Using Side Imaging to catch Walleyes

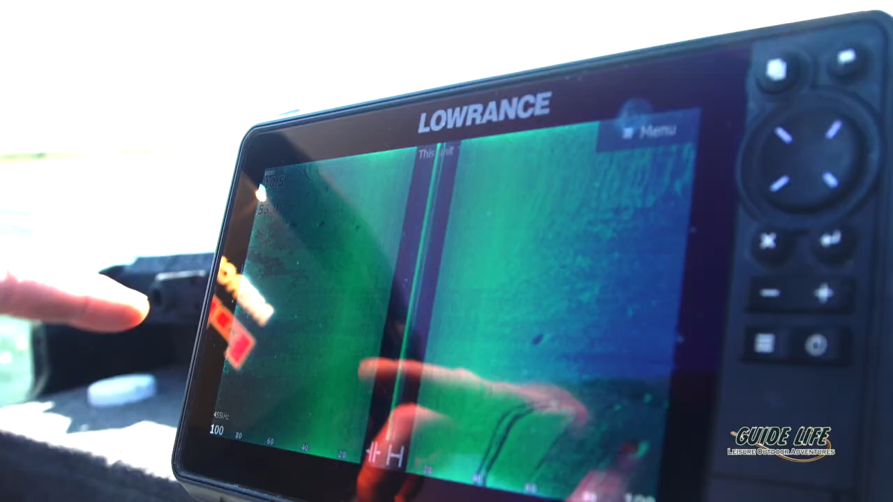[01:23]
So I'll show you here for example you can see the lighter shaded here that is that chara grass or the sand grass that I was referring to.
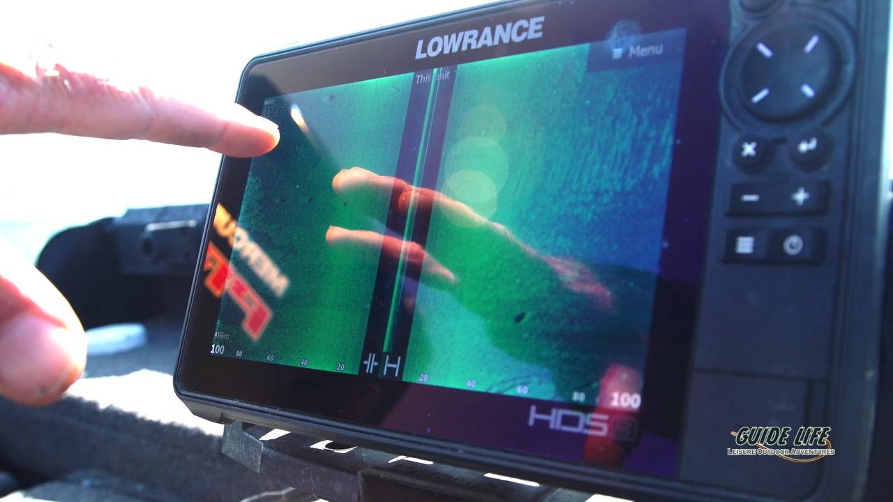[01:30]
The darker areas are areas of mud or mud and sand and what we're seeing is is these fish are hanging tight to this edge right on the transition line.
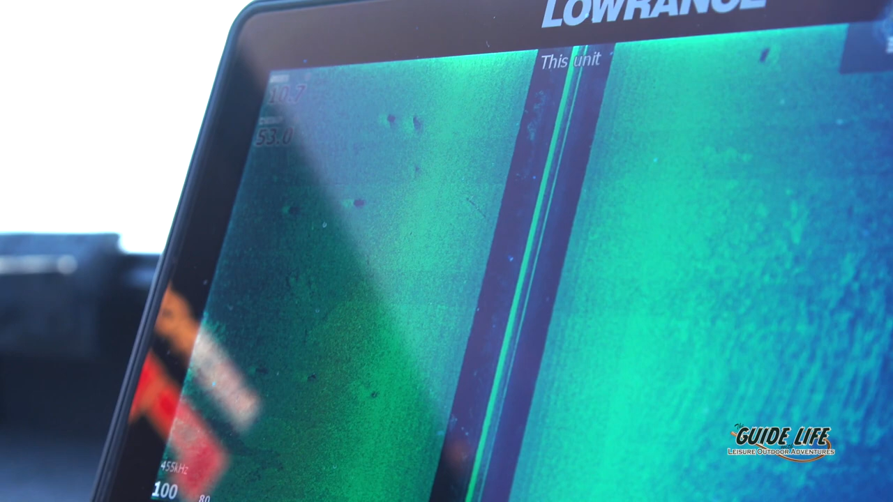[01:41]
As we move forward here a little bit we should be coming right back into where we we first located those fish.
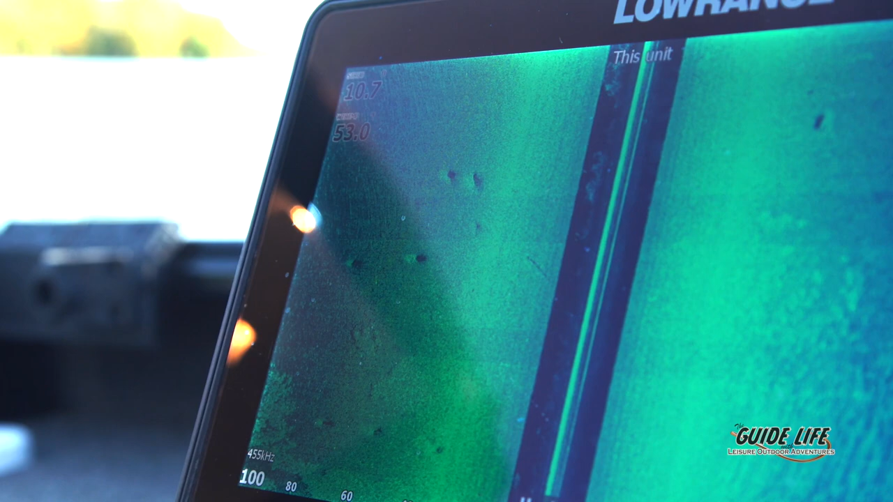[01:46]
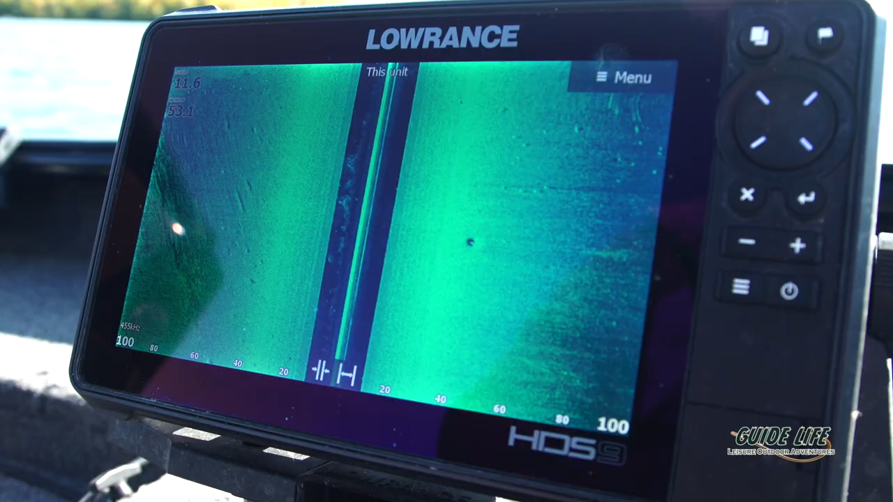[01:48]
So here we've got the transition line we've got fish
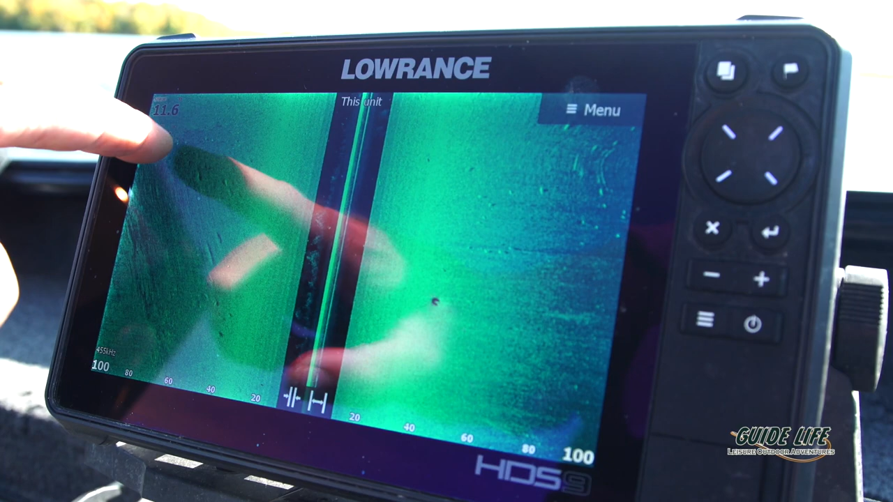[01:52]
right on the transition we've got a pot of fish out here in the actual mud flat itself.
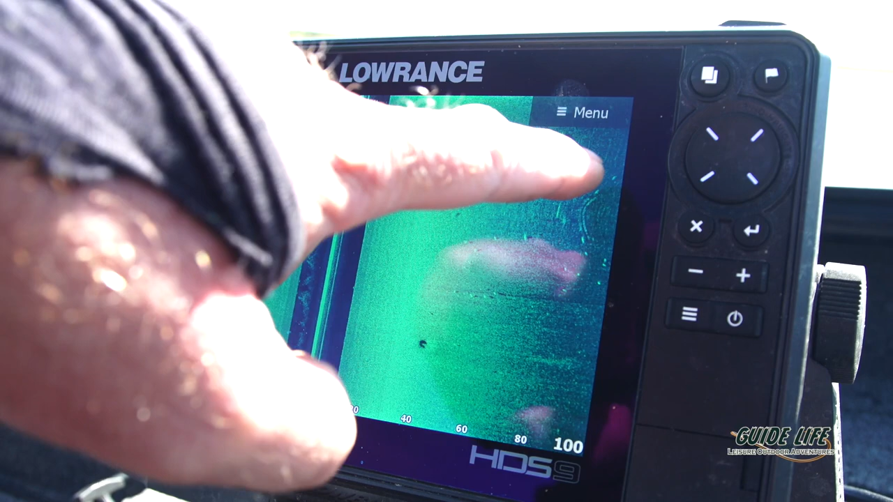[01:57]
A lot of times you can pick these fish out zoom in on them
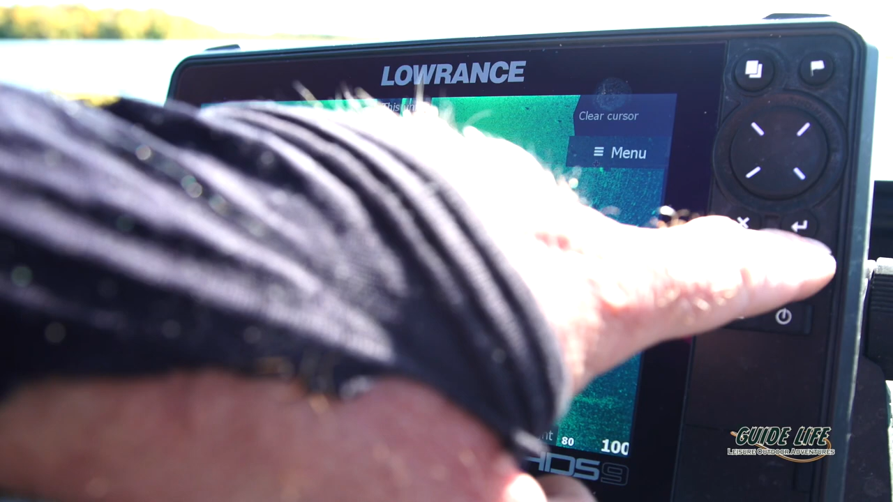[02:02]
and I mean you can almost tell how long they are at times and that's
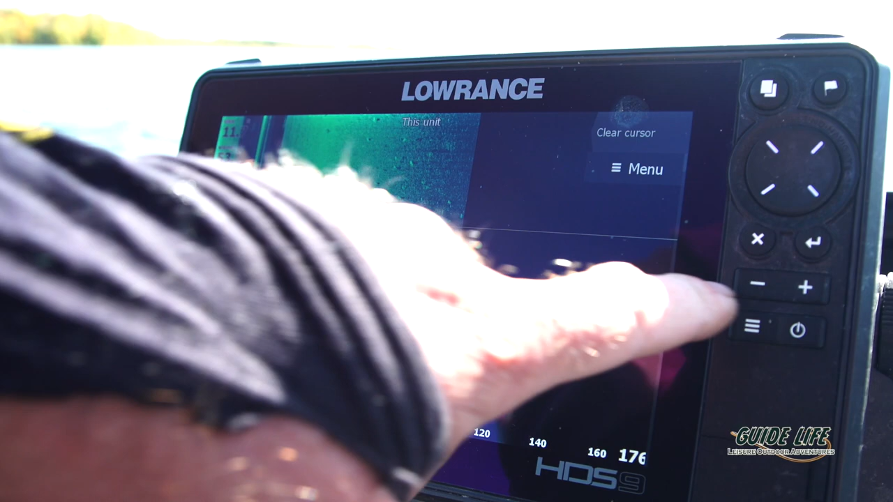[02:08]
what this hard bottom structure will show.
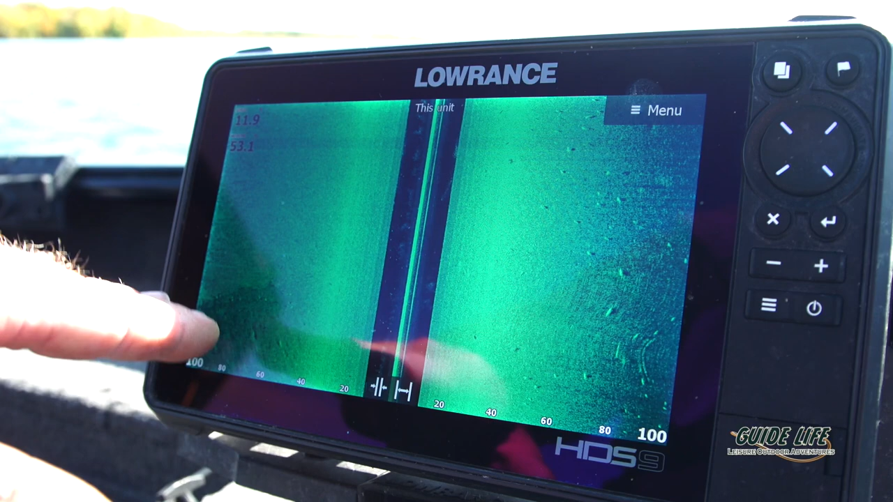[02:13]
And again we've got transition line the left side here we're just coming out of it now but if you could picture
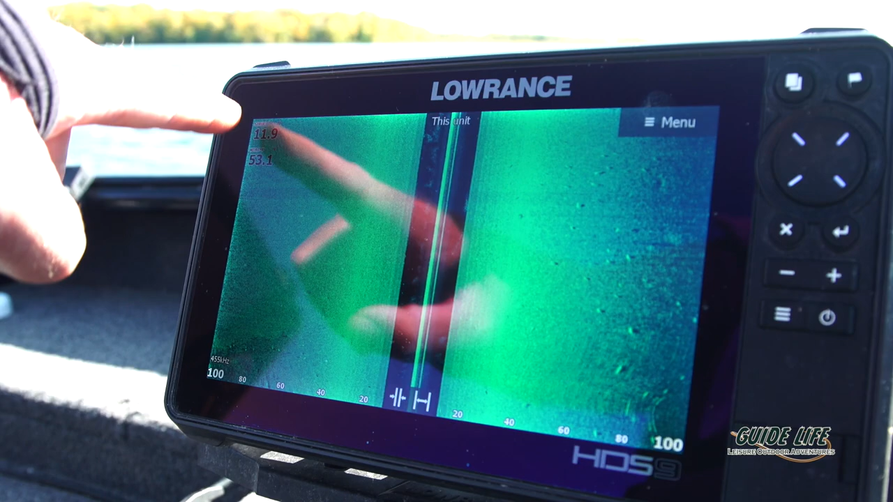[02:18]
that grass line right out here off the edge these fish are hanging fairly tight at times they'll
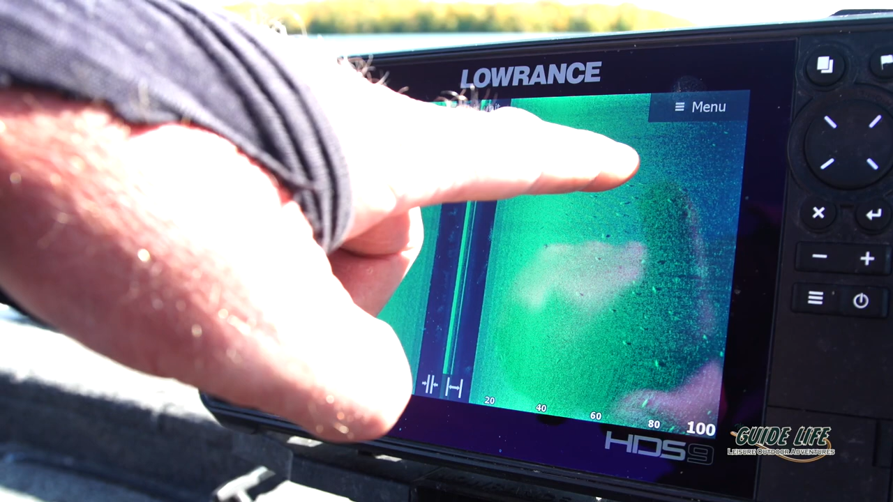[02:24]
swing out but most of the time they're right on the actual transition line and that's what we've been able to mark.